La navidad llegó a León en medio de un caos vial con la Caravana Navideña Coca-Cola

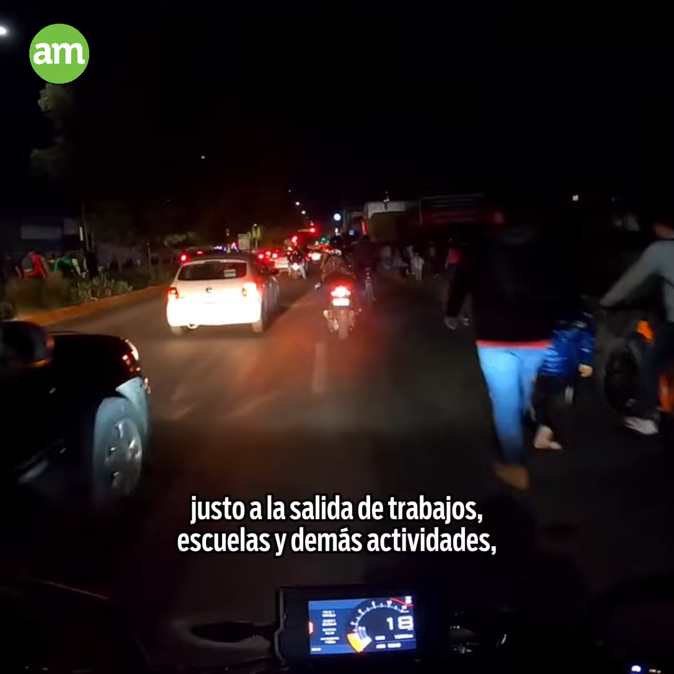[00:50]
por lo que cientos de personas se quedaron atoradas en el tráfico,